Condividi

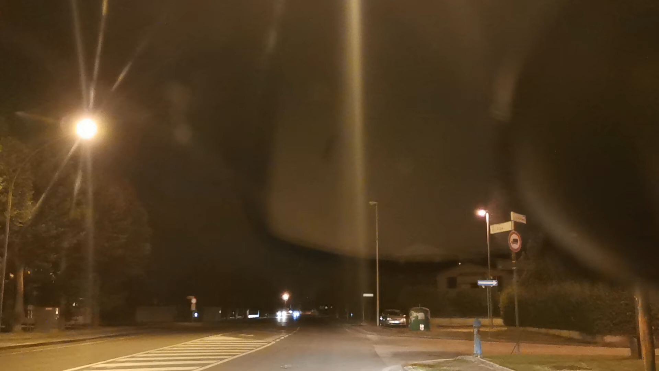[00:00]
sono le ore 23 40 sono in viale di vittorio dove dietro alcune segnalazioni la gente mi dice che ci sono le luci spente ecco effettivamente viale di vittorio da via di ripa è al buio andiamo avanti vediamo perché non solo viale di vittorio al buio ora si capisce quando c'è una luce si è una luce no
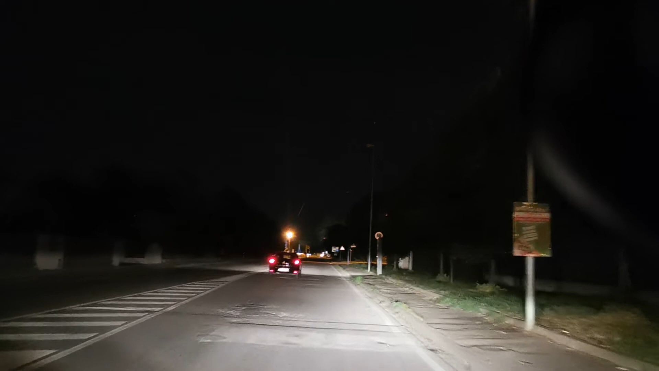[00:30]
diciamo lampione acceso uno spento però qui sono tutti spenti andiamo avanti come vedete viale di vittorio ora sono qui in via d'ossetti tutto al buio ok andiamo veloci veloci
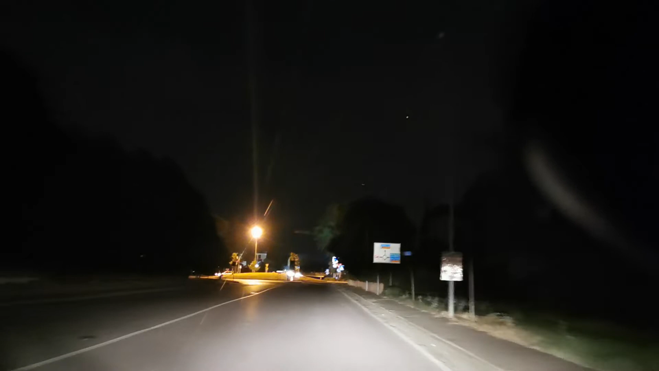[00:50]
come vedi qui c'è la rotatoria noi andiamo verso via sant'andrea anche l'altra parte di viale
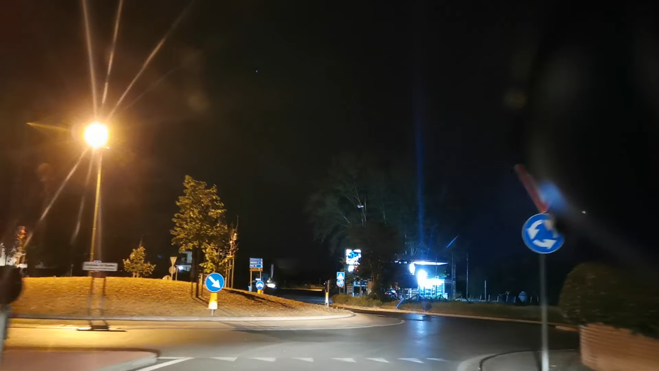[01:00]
di vittorio laggiù verso francesca sud è spenta qui entriamo in via sant'andrea completamente al buio ecco qua come vedete se io in un secondo spengo le luci voi vi accorgete che qui è tutto al buio guardate qua qui è al buio totale se uno incontra anche una bicicletta è rischioso per la sicurezza e tutto ora
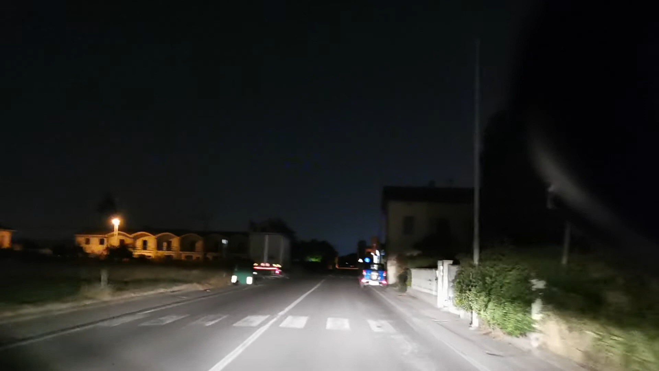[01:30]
andiamo avanti vi porto fino all'altra rotatoria piccolina completamente al buio tutto via via sant'andrea anche qui c'è l'incrocio con via renato fuscini anche qui è al buio come vedete questo primo palo è al buio il terzo palo anche il terzo palo mi sembra che al buio continuiamo questa
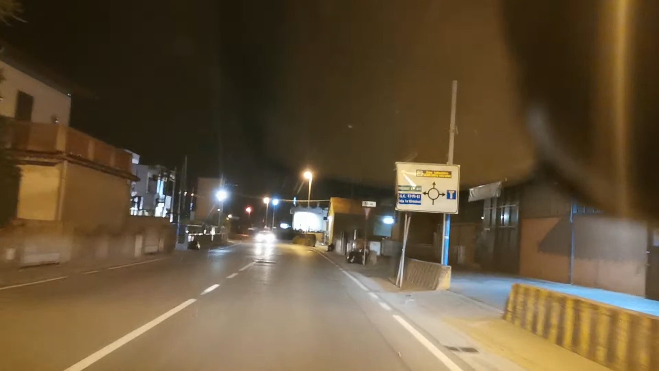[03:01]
rame non è mai stato rimesso qui siamo ritornati diciamo con lampioni
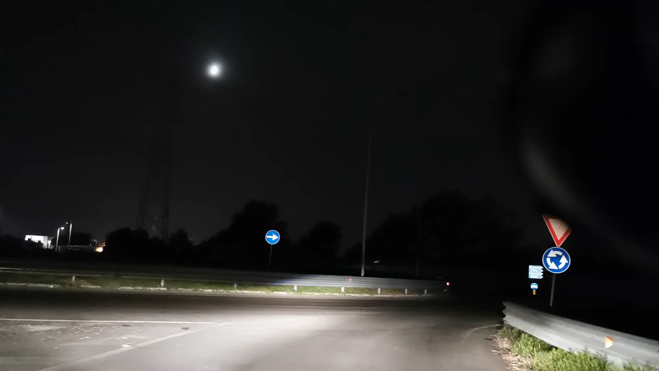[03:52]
se io spengo le luci guardate qui che non si vede un tubo è via ormai che ci sono faccio questi 500 metri mi dispiace che diventa il video un po lungo però ormai che ci sono guardate qua questa è la bretella che porta la nuova francesca nostra almeno quello che mi ricordo anche lì la rotatoria
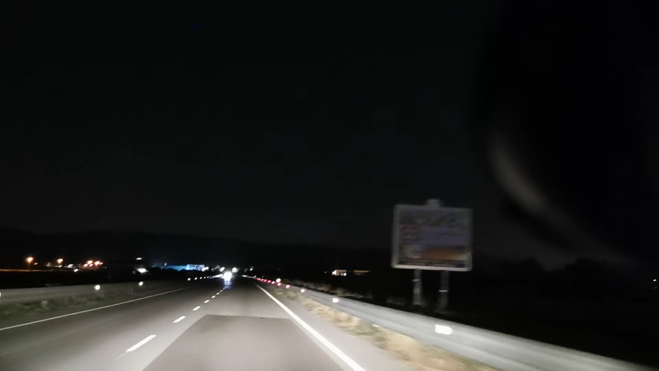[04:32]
devono un pochino chiamarli quelle della provincia e dirgli che che rimettono un pochino è a posto queste due rotatorie così importanti per il traffico e per la sicurezza e delle automobilisti visto che quando si parla della sicurezza tutti fanno eh i grandi lo vedete laggiù eh ho messo la baglianti eh la rotatoria al buio anche quella